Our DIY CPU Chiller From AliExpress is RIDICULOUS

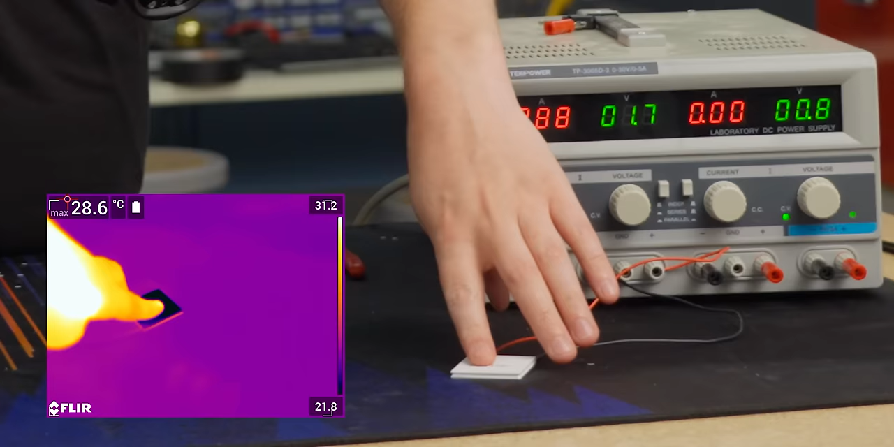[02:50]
On screen: max 28.6°C
And just right here, this side cold, this side is hot.
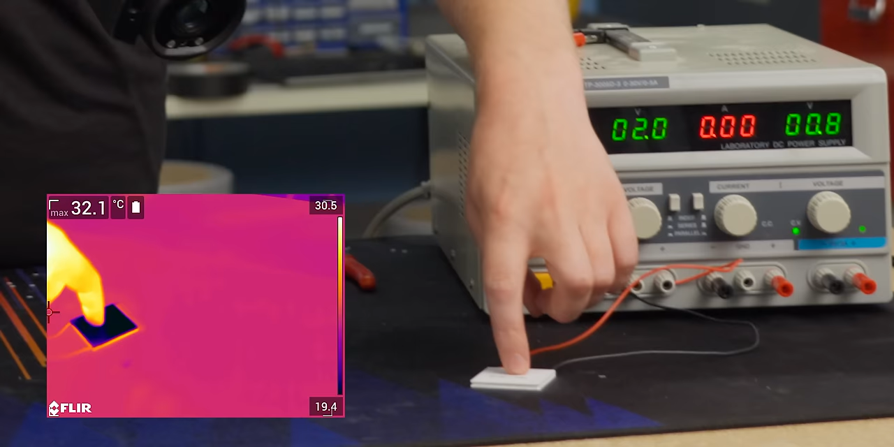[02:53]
On screen: max 32.1°C
So the text that we have right here is the cold side.